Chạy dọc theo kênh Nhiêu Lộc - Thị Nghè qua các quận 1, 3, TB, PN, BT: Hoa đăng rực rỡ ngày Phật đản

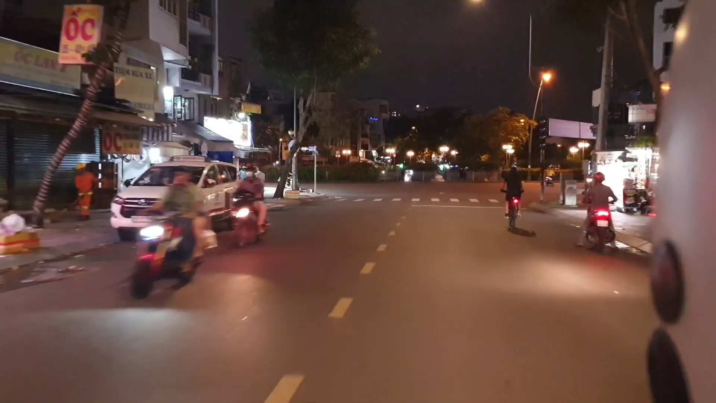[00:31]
Hiện tại là khoảng độ 8 giờ rưỡi tối ngày 26 tháng 5 hả ta? Hôm nay là tầm tháng 4, ngày Phật đản các bạn ha. Và mà đi hướng về hướng của dòng kênh Như Lộc Thị Nghè. Đây là hướng Hoàng Sa.
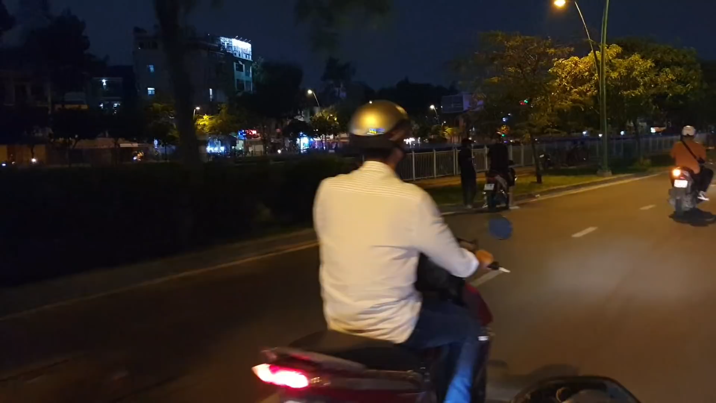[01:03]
Đây là đường Trường Sa, hướng về Úc Tịch, hướng về Úc Tịch Trường Chinh.
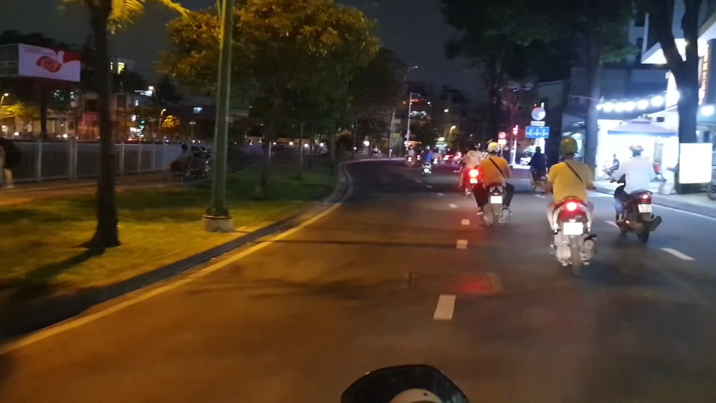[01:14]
Úc Tịch Trường Chinh là quận Bình Thạnh, quận Tân Bình các bạn ha.
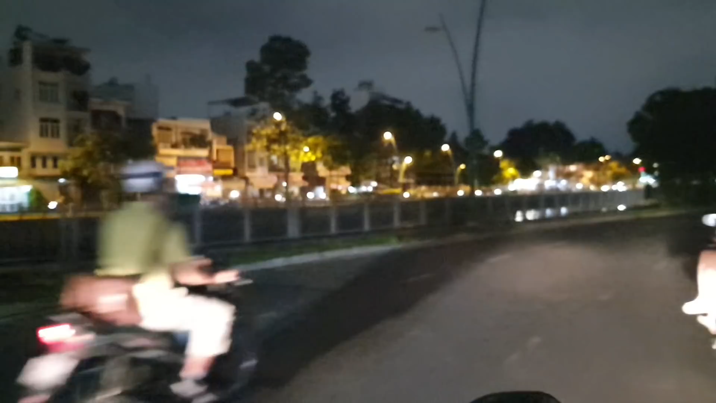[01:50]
Không biết di chuyển khắp các nơi vô giỡn hả? Đoạn đường Trường Sa chỗ này ánh đèn hơi yếu, bên kia Hoàng Sa những thấy đèn, bên đây tối thui. Đóng cửa.
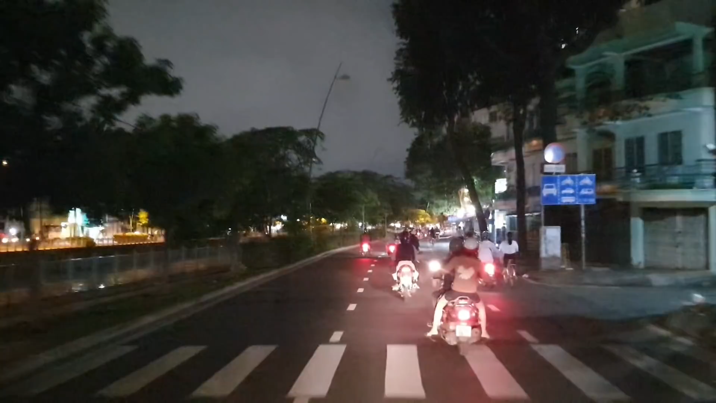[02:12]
Âm thanh thật 100% các bạn nha, tiếng gió sẽ ồn, mình không có chỉnh âm, giữ nguyên luôn. Ra tới khúc này có Hoàng Sa là có đèn đường rồi.
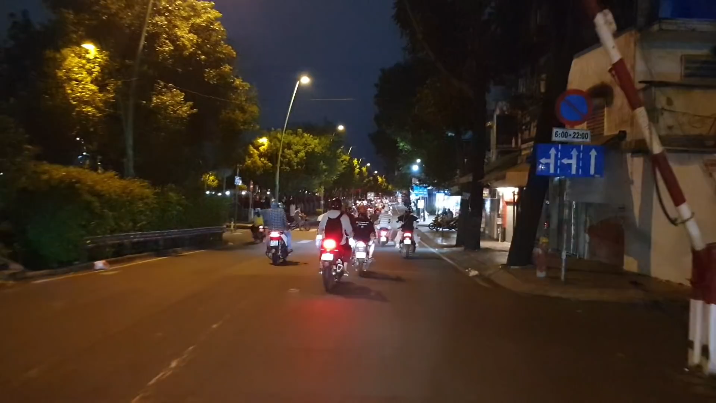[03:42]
Ở đây các bạn chú ý bên phía tay trái sẽ thấy cờ của Phật giáo. Hả? Cái bên là cờ đỏ. Cờ đỏ.
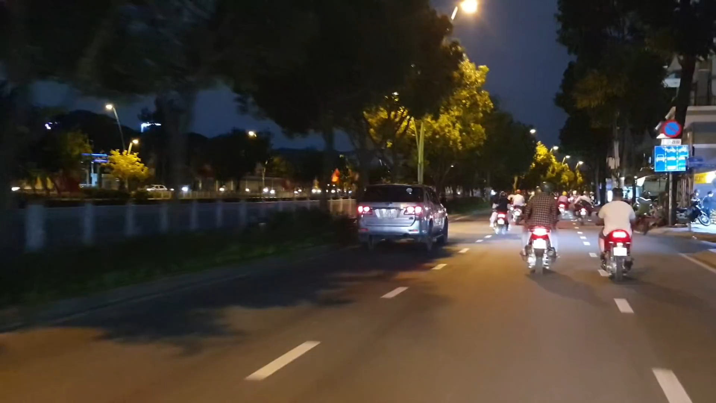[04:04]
Đây các bạn sẽ thấy bên phía tay trái sẽ là những cái hoa sen. Hôm nay là ngày Phật đản sanh nha. Rồi mình sẽ dừng lại khúc này, mình quay hình các bạn xem. Lý do mình ra tới kênh Như Lộc Thị Nghè đoạn này là để quay hình ảnh của cái hoa sen này nè.
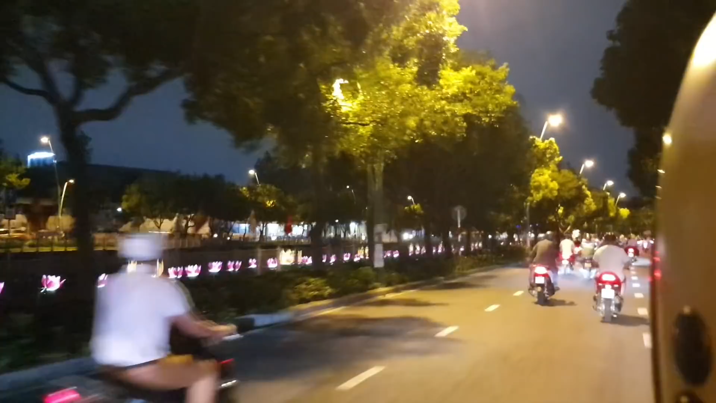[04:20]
Rồi mình sẽ đi lên khúc trên xong rồi đi bộ trở lại nha. Các bạn đợi mình. Ngày Phật đản sanh chỗ này quay đẹp, chỗ này trang trí đẹp lắm. Đó. Và đây các bạn, mình đã qua tới đây rồi, đẹp lắm các bạn ơi.
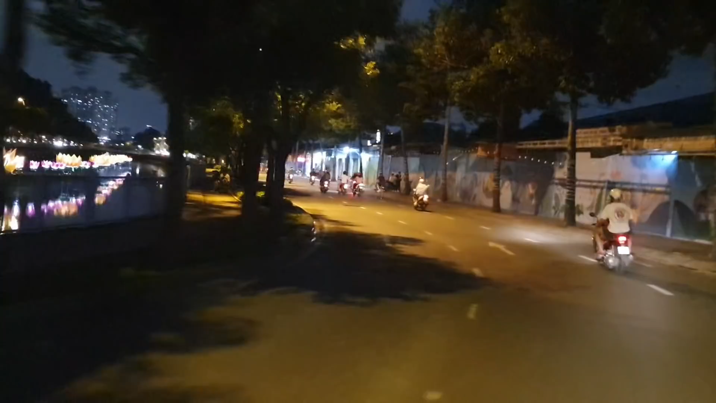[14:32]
Thiện Nghè. Trên dòng kênh Thiện Nghè có cái cà phê mà bán dinh tàu đó, cũng đẹp đó các bạn. Mình quay video rồi.
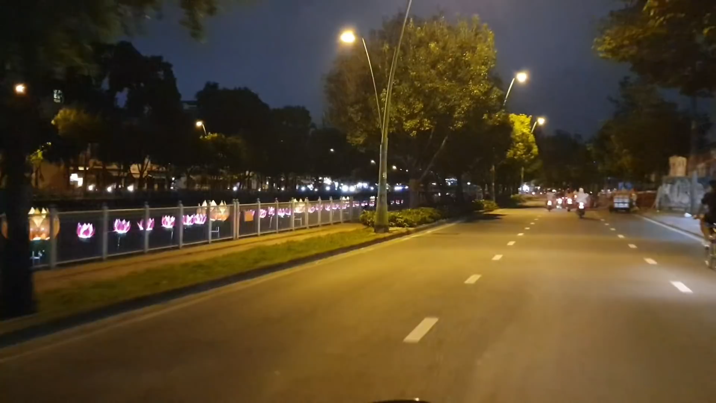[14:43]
Giá thức uống hơi cao xíu nhưng ngược lại thì cái view nó đẹp. Với Sài Gòn Boat phải. Còn nhớ. Đó là The Iron Ship. cà phê trên tàu để có khúc đó, hay là cà phê khúc quận 7 kinh tẻ dọc theo đường Trường Xuân Soạn quận 7.
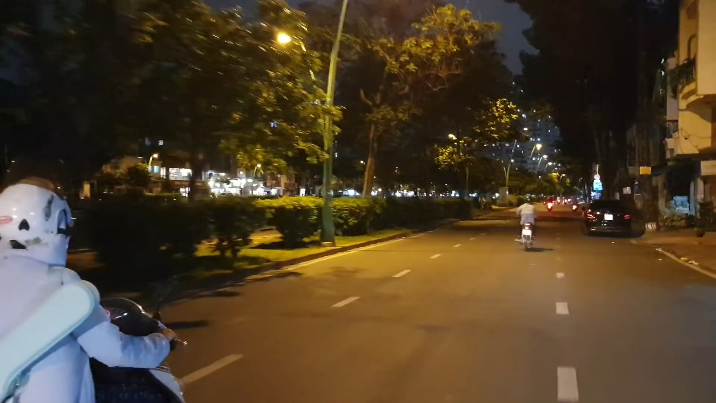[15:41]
Bên đây là Hoàng Sa, phường 7, quận 3 rồi, phút này là quận 3 rồi các bạn. À, phường 11 chứ, phường 11, quận 3. Nãy khúc giao Út Tình là từ quận 3, quận Tân Bình đúng không ta?
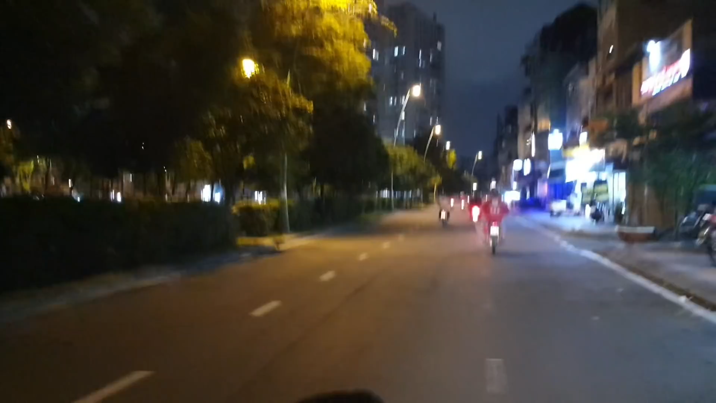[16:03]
Bên đó là Tân Bình đó. Bên qua bên Trường Sa. Khúc này là Phú Nhuận à? Khúc này Phú Nhuận rồi. Bóp mát.
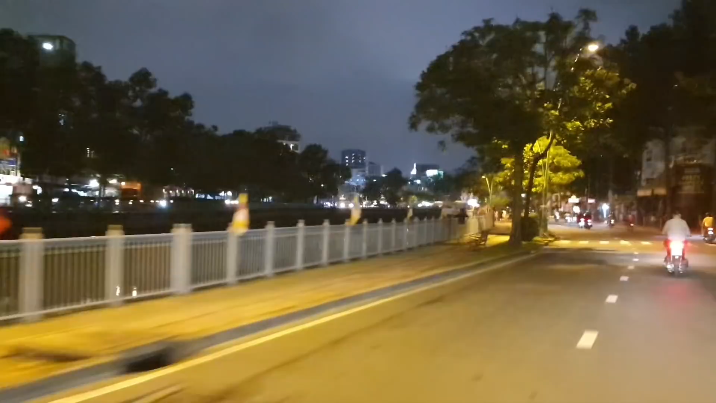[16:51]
Các bạn có thể thấy là chỉ có cái đoạn hồi nãy là có hoa đăng, còn những khúc này là dọc theo cái dòng kênh nó sẽ là một cái màu đen.
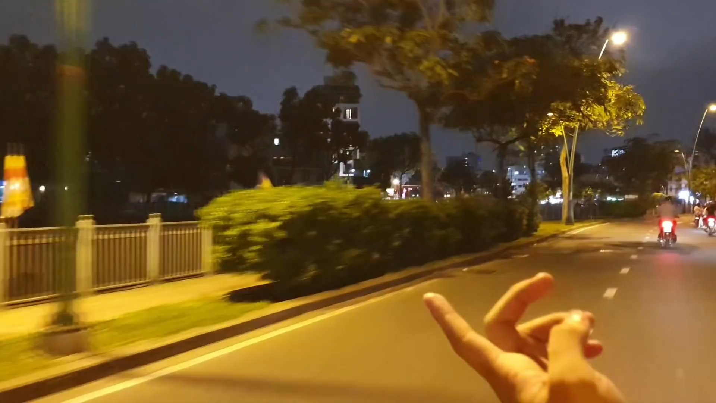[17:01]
Khúc này dừng gần giao với Nguyễn Thông đúng không ta? À, sắp tới Nguyễn Thông rồi, Trần Văn Đan rồi đó.
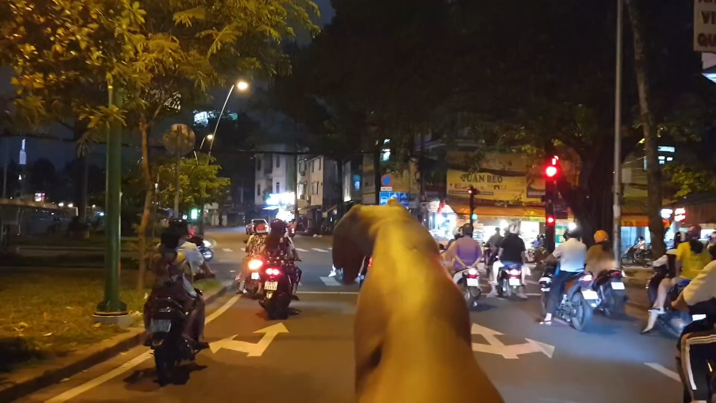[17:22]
Trước là rạch Tùng Minh, ở đây là Trần Quang Diệu nè. Hướng về hướng Trương Định là thuốc trên kia.
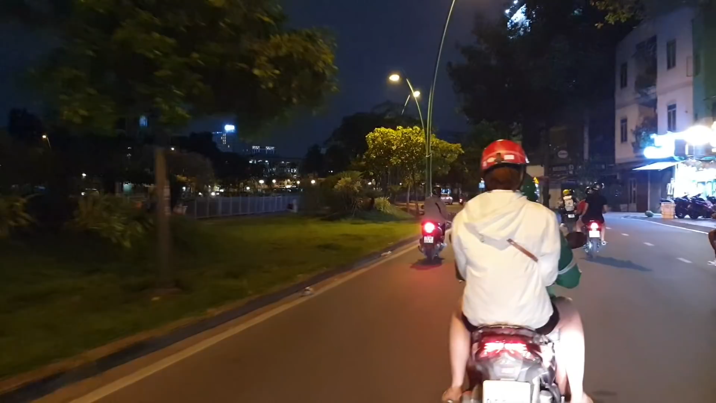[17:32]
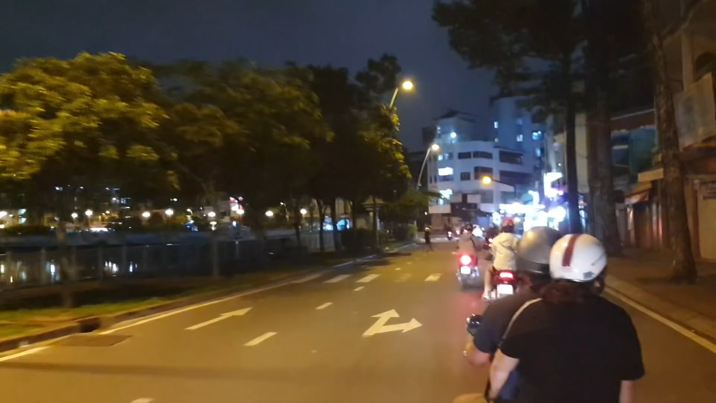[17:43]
Cho nên tôi phải gẹo vô, quẹo vô rạch Bùng Minh, Bùng Minh bạch rạch Bùng Minh mới đi về của Bảo Huy Thanh Quang.
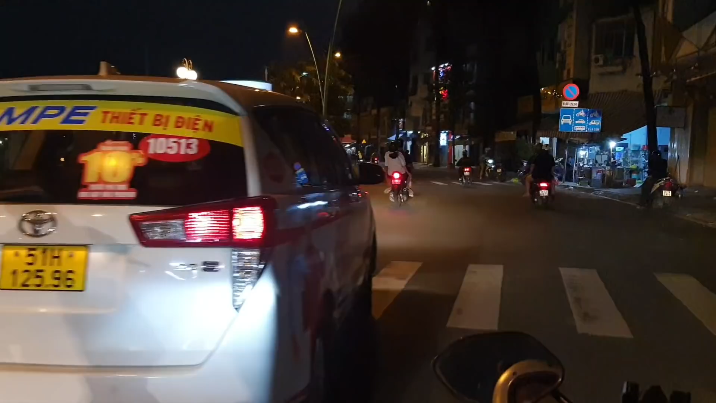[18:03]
Cầu Lê Văn Sĩ. Cầu Lê Văn Sĩ rồi. Chùa, tự nhiên quên cái tên chùa rồi. Bên phía tay trái đi lên quẹo qua cây cầu sẽ là chợ Nguyễn Văn Chổi. Còn chùa này chùa gì anh quên tên này, quay hình rồi mà quên luôn. Diệp Hoa quên rồi. Là... Pháp Hoa, như là chùa Pháp Hoa thì phải.
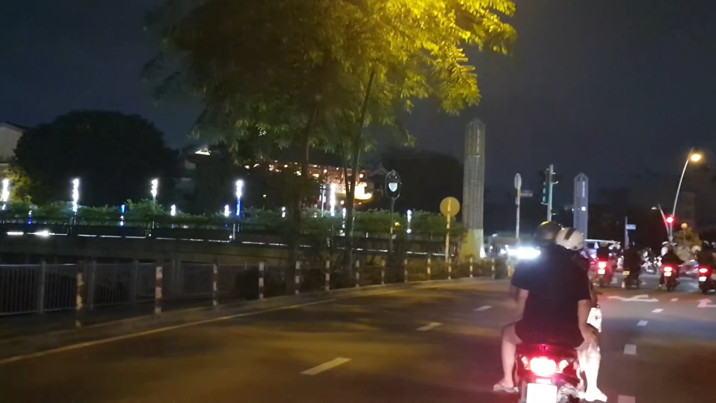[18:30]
Như là đó là chợ này là Trương Minh Giảng không? Hồi xưa nó là Trương Minh Giảng.
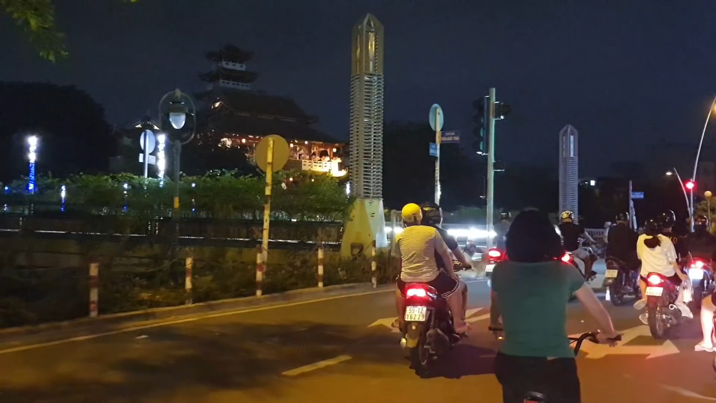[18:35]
Đây là đường Trần Quốc Thảo các bạn. Đây, góc giao với Trần Quốc Thảo, Hoàng Sa.
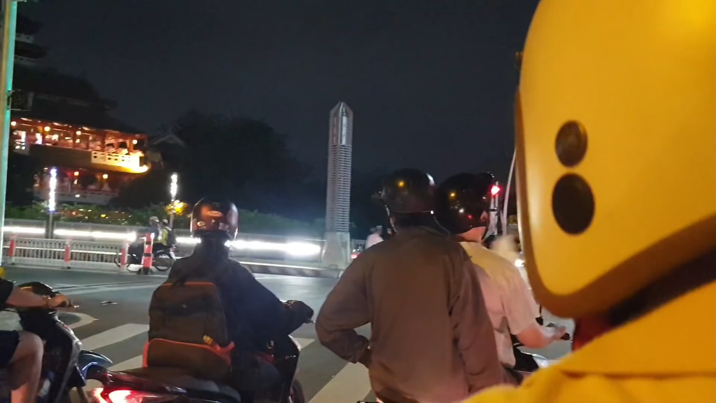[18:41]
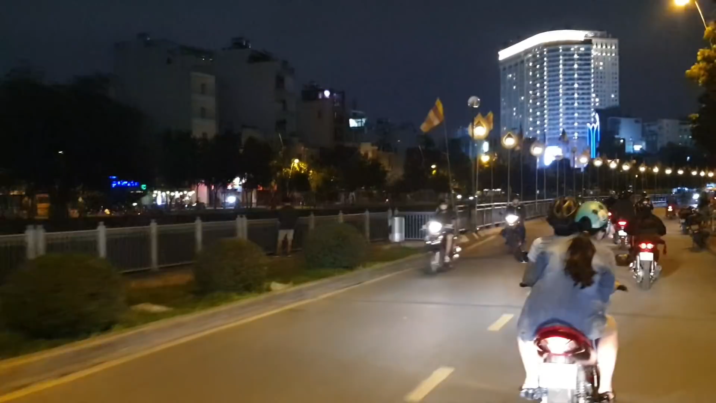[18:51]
Đây là chùa Pháp Hoa các bạn nha, mình nhớ chính xác rồi, chùa Pháp Hoa. Và bên phía tay phải cũng có một chùa nữa, đây là chùa Khmer. Mình ghi hình cái chùa này luôn rồi.
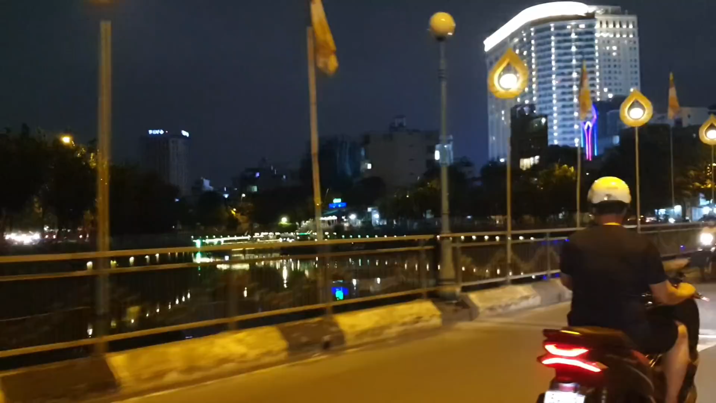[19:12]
Đây, ở đây cũng có cà phê bán trên tàu nè, đó, các bạn thấy nè.
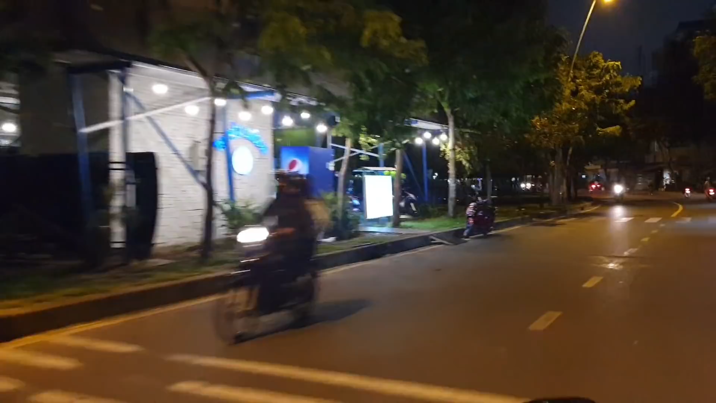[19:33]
Corona, cái tục tình nó to thui luôn. Xá cũng yên ắng nữa, chứ thường là dọc theo Hoàng Sa, Trường Sa là quán nhậu khá là nhiều.